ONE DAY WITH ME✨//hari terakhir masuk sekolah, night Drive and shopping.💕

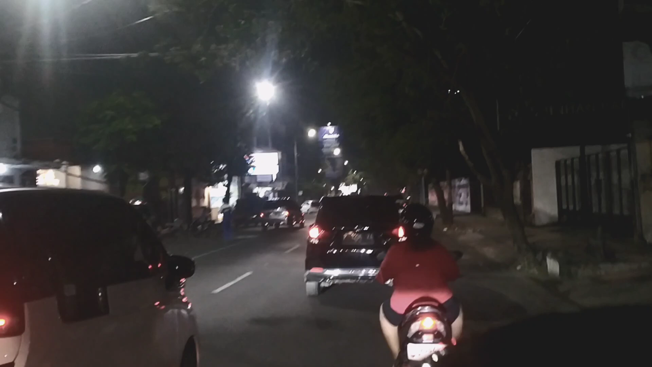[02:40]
Suasana jember di malam hari Ini mobilnya Anyway,
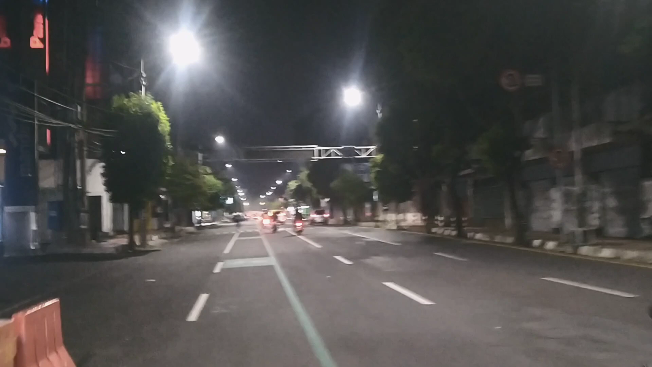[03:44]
pulang guys Ini mama yang nyetir Kita gantian nyetir Ini Take video Tutup ya guys Jalanan yang Jumper Katik banget guys Kalau malem guys Anyway